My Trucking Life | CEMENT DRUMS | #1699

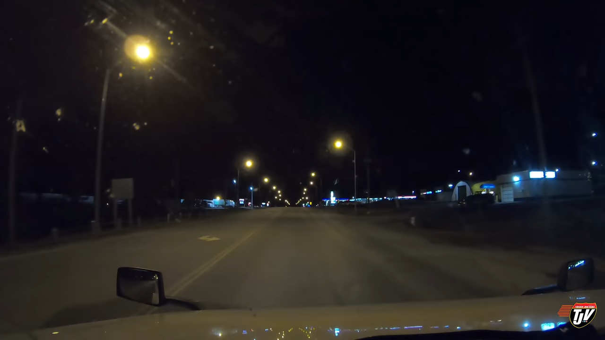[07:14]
Husky in Newliskard, Ontario. Petropass off to our left there as well. One of these truck stops has a parking spot for me. I can just feel it. They better have one. I'm going to go over to Husky first because they have paved parking, but if I don't find a paved parking spot here, I can already see there's plenty over at the Petropass across the street. There's actually a really nice truck stop on that side as well.
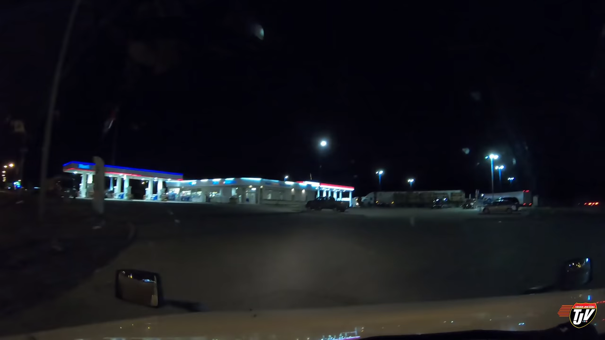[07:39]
Maybe we'll go check it out tomorrow.
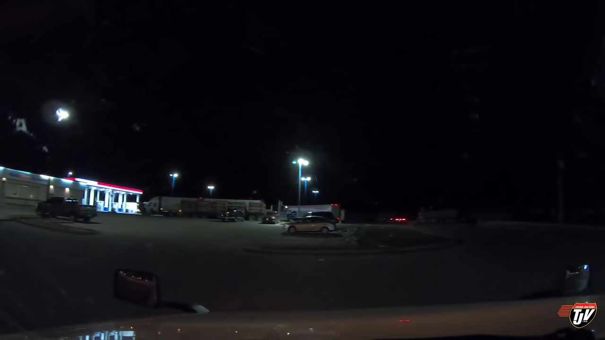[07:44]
Let's see. Any room for Trucker Josh? Any room at the inn for me? How about for a weasel? Do it for the weasel. No?
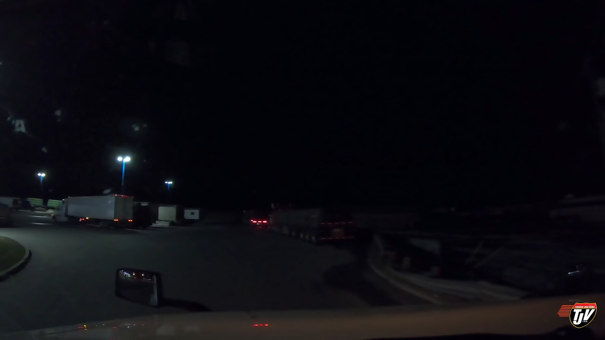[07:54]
See, there's already these guys parking back here. Makes it doubtful that there's a spot for me. All these guys with their super bees taking up two spots. Not nice. Not very nice.
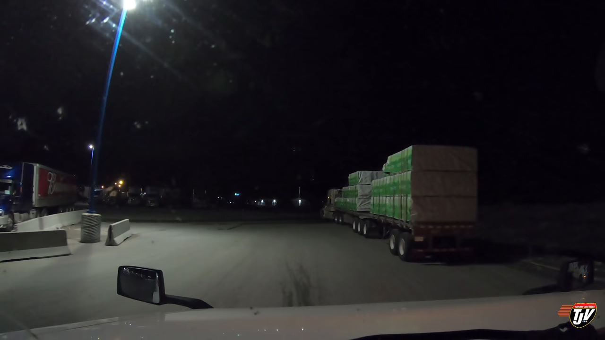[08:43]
Take the 30 seconds it takes to straighten out your rig in your parking spot so you're only taking up one spot. Other people need to park two.